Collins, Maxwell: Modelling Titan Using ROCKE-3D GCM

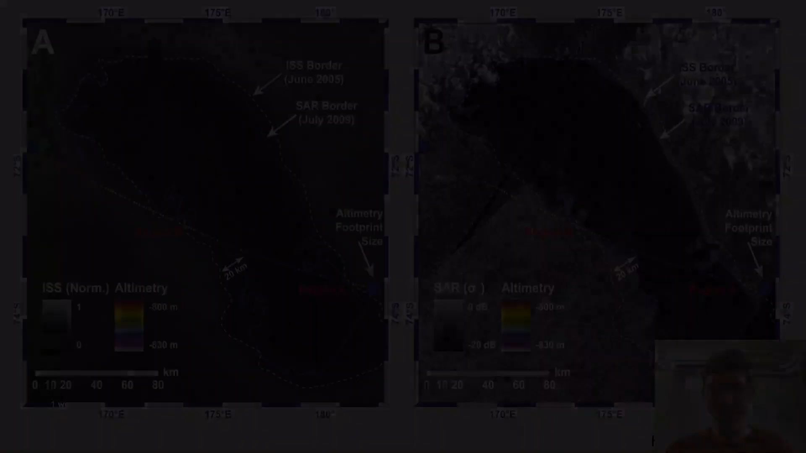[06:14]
This figure shows an equidistant cylindrical projection of Ontario Lapis, which is the largest lake in the southern region. The lake border from the 2005 ISS image is shown in cyan, while the 2009 SAR border is blue. Figure A is an ISS image obtained in June 2005, and the ISS shoreline is defined by following a constant contour of relative brightness, reference to a local offshore pixel intensity. Figure B is a SAR image obtained in June and July 2009.